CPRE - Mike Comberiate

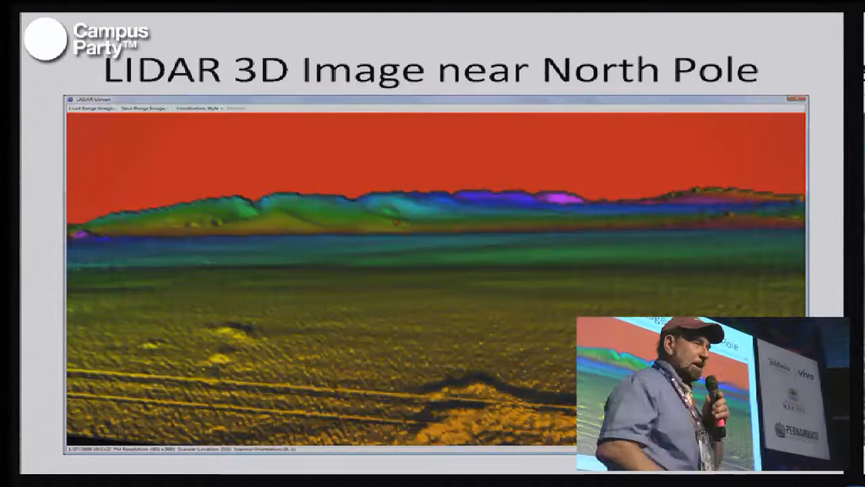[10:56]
This picture, the colors tell you distances to the robot.
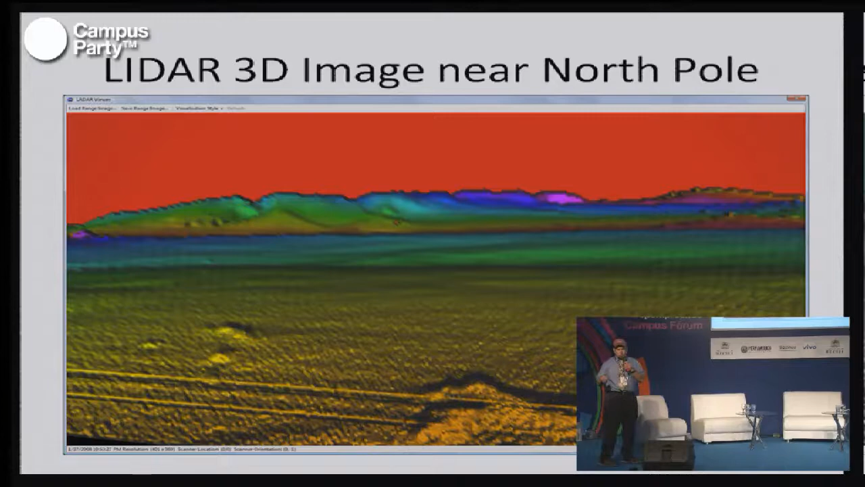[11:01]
All right. So we only assigned a few colors. But in the robot, there's 1,000 times more data than we're representing here. So we could send a picture like this back to Earth.
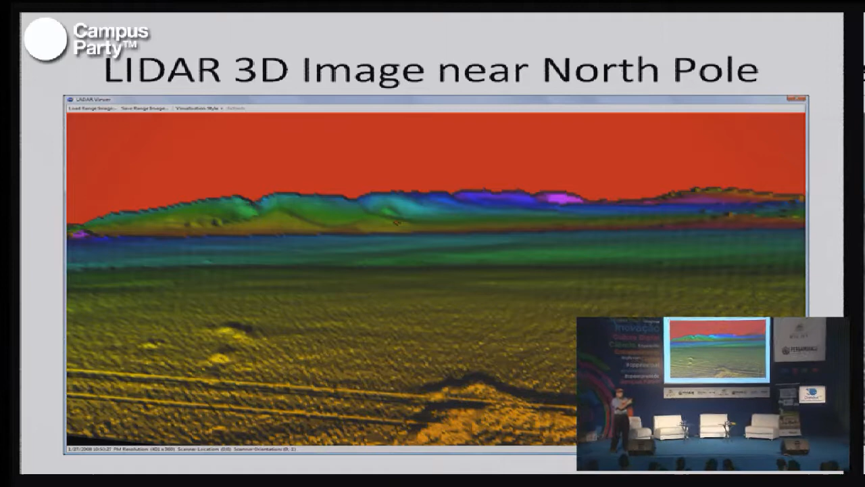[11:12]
Now let me ask you, for example, if you saw this picture I took at the North Pole.
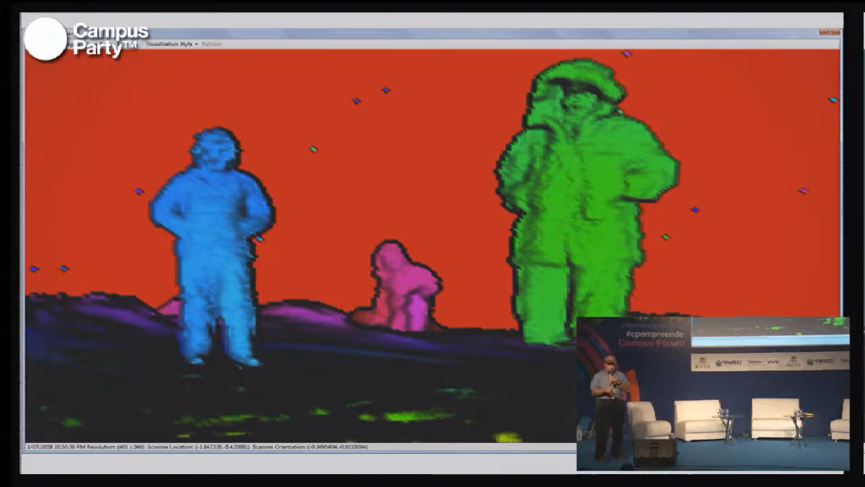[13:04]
All right. So I send a picture back from Mars the same way. It's a reduced data, but it sends back faster. But it's enough data for the Earth person to figure out what to do.
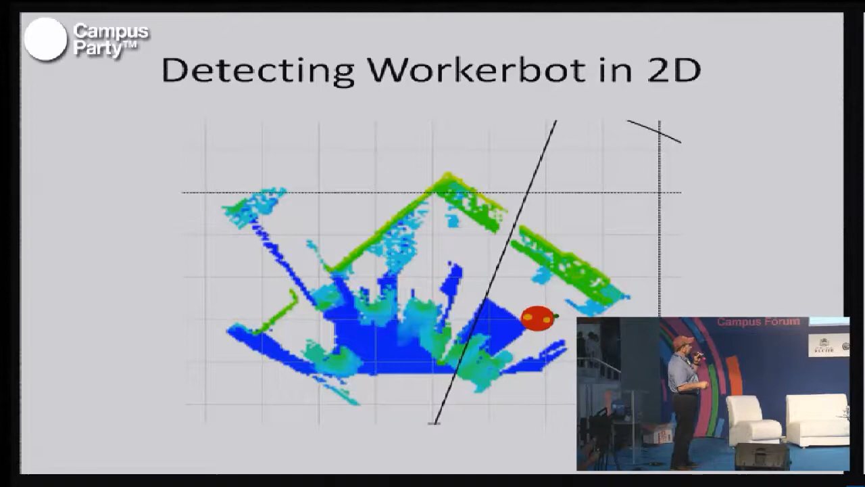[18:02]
It sees all the people here, see? But it found the robot, and it also tells you where the robot's pointing. See that? So, if you went back here a second, there, all the people. Remember this? All the people. And now, now you find it right here. There it is.
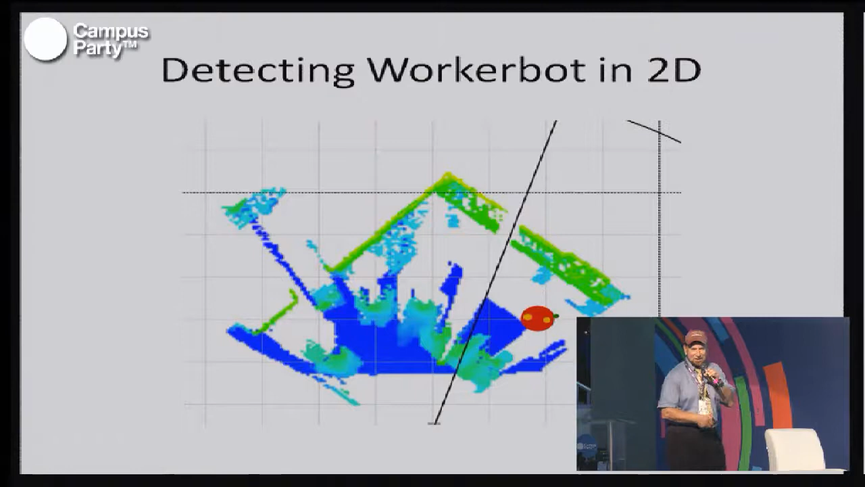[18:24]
So, the mothership can do that on her own, right? Okay, cool. That's pretty cool.
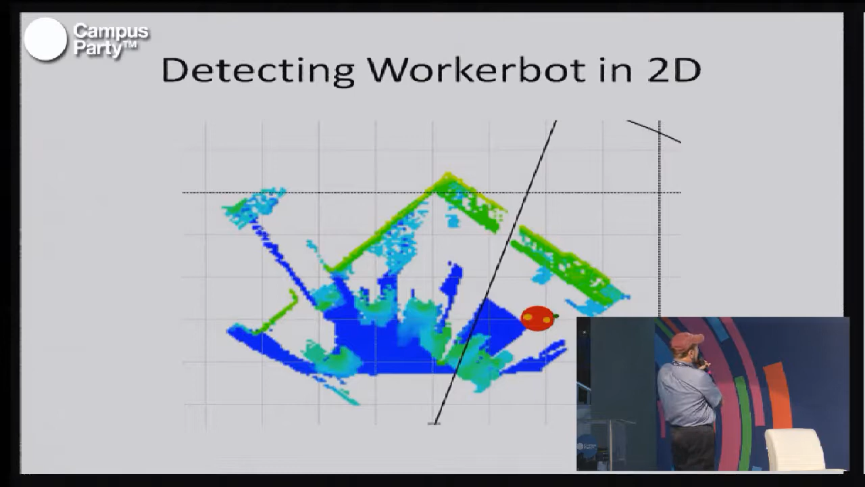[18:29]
All right. So, now what? Let's see. Okay, he plots a path, okay? Okay.
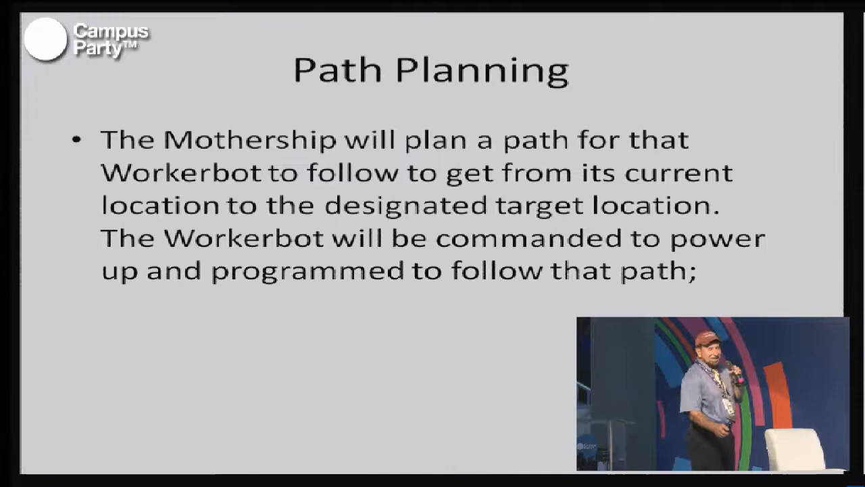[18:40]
So, he does all the path planning, and he does it, and then the next time the satellite comes overhead, the robot is over there, and she's ready to dig a hole or something. What is she going to do? She's ready for it.
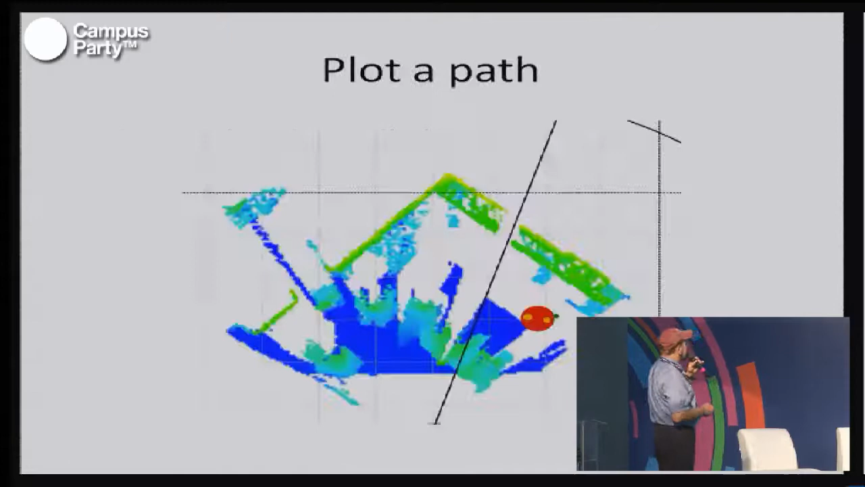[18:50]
All right. Let's see. Okay, now, now the worker bots also carry a LIDAR scanning device like this.
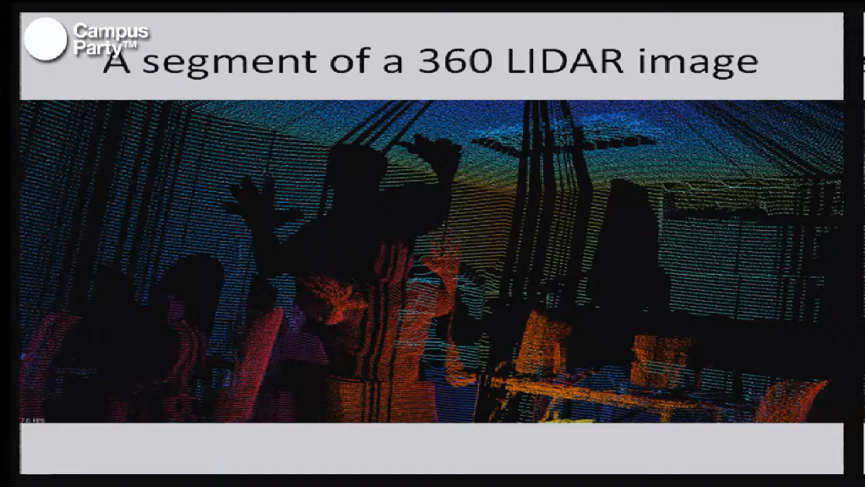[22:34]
If you have a shadow, you'd have to move the robot to look behind the shadow still.
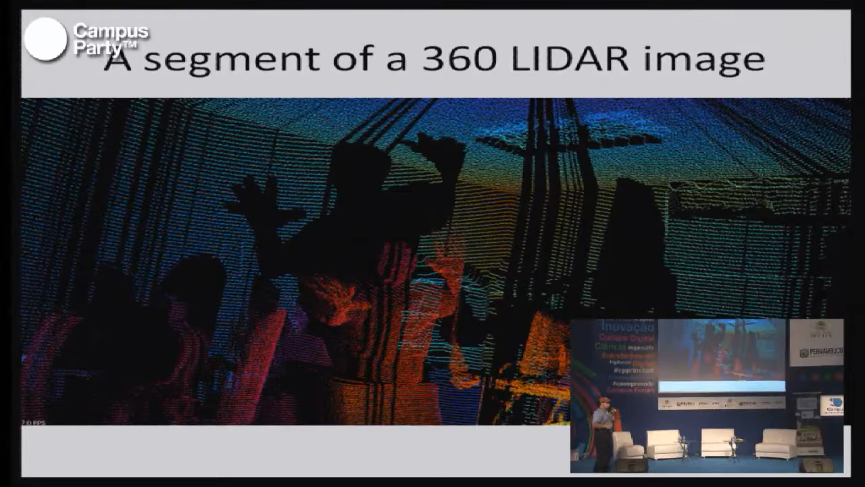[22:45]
But you still get a 360-degree picture.